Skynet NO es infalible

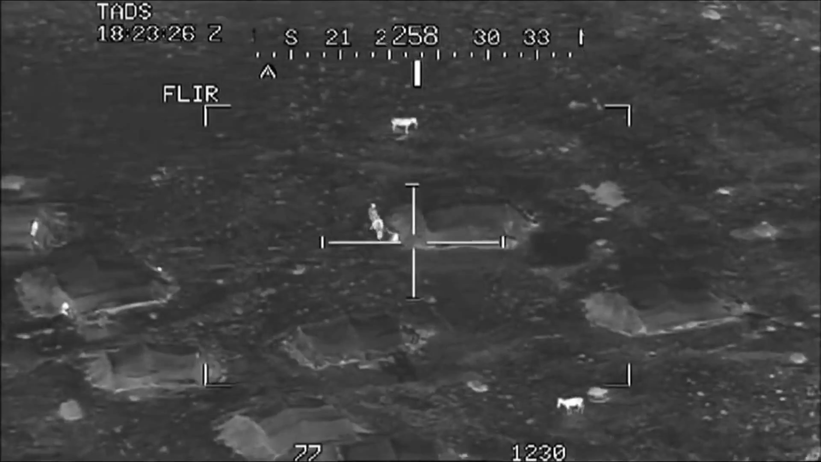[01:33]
Veamos cómo. Hay dos maneras de detectarte por parte de un dron, la detección directa y la indirecta. La directa es la que todos entendemos de manera intuitiva.
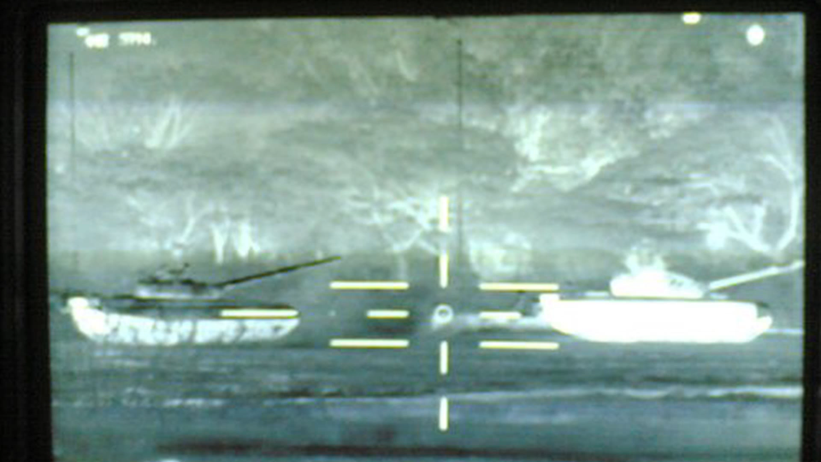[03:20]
O en todo caso, que no haya esa diferencia de temperatura que permita a las cámaras infrarrojas modernas detectarte. Todo eso se tiene que aplicar de manera masiva.